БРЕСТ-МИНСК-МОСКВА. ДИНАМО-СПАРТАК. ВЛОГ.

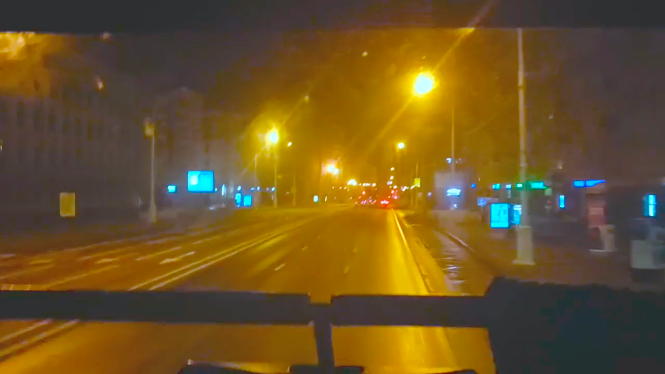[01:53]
Что, ребята, мы уже двигаемся в автобусе в Минске. Сейчас с города выйдем на трассу и уперед. Еще много километров до Москвы.